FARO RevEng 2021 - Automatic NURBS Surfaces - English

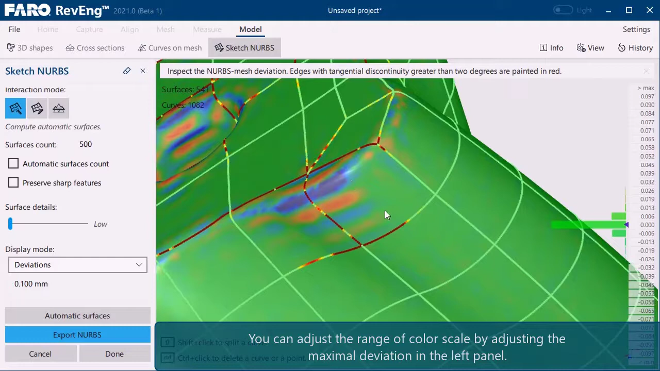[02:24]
The color map and the distribution of the deviations will be adjusted in real time.
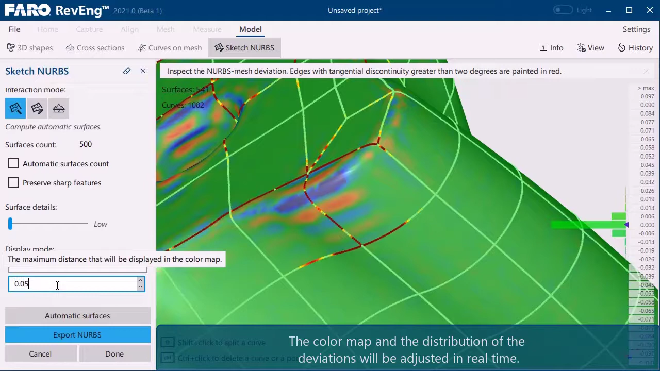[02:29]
Adjust the small arrows on the deviation histogram to set a minimal tolerance value that will be displayed only in green.